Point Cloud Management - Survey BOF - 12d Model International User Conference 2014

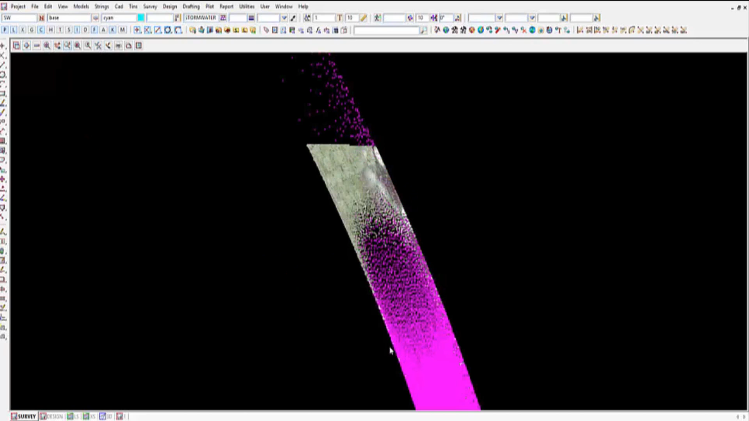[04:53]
If I just zoom into this area here, we can see that it's a TBM tunnel. You can actually see the colour of the panels that run around
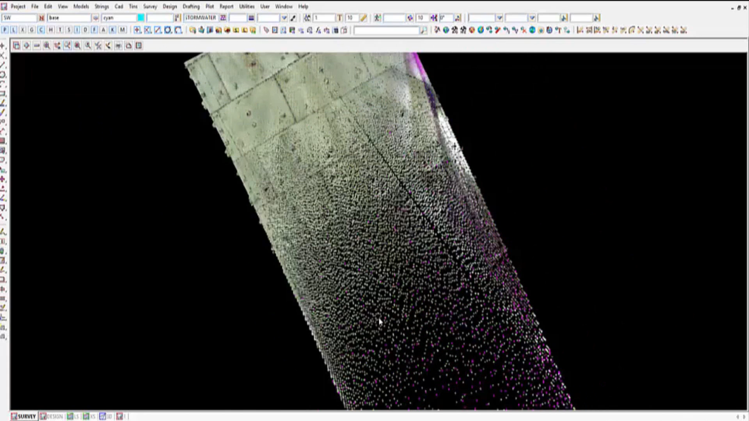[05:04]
the scan or the cloud point data. The two surveys are the one here with the colour scale and the other in the magenta.
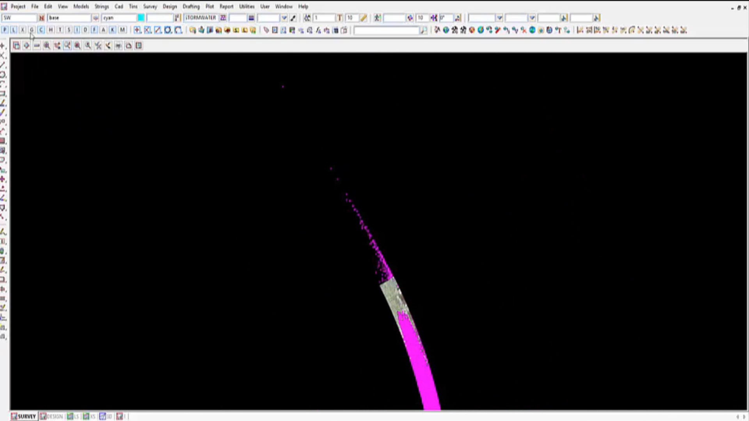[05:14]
So if we have a look at those in the 3D view and turn that on,
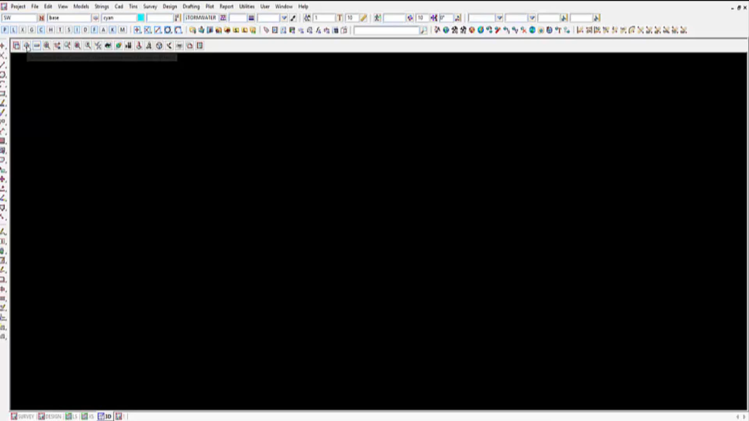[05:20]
we can see that it's quite manageable for the size of the file.
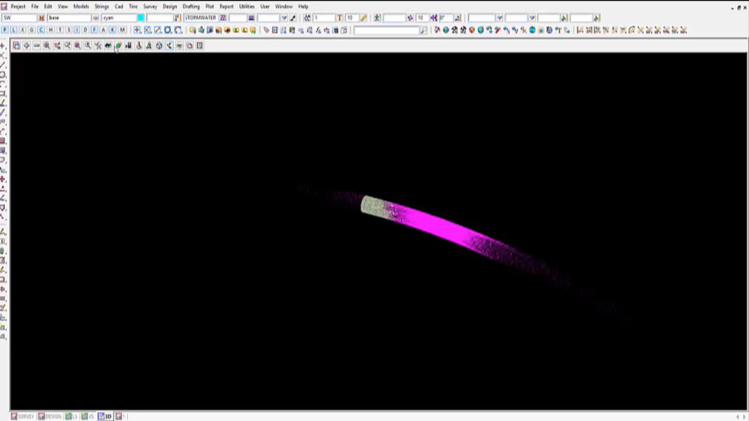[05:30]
Very fast and flexible as with most 12D options.
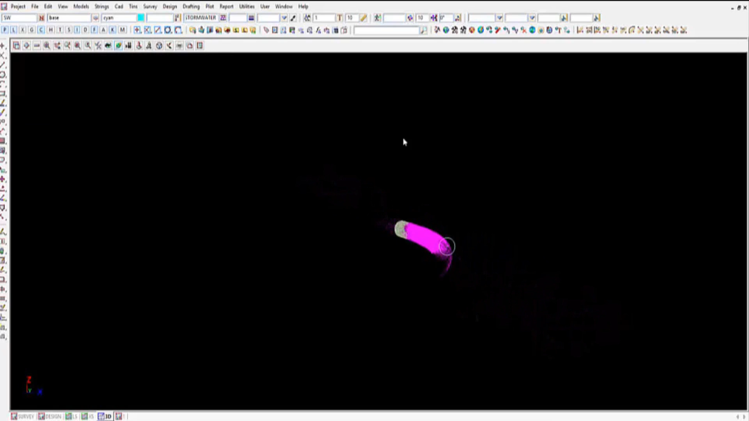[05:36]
And here I'll just spin this around and we can zoom in and have a look inside the tunnel.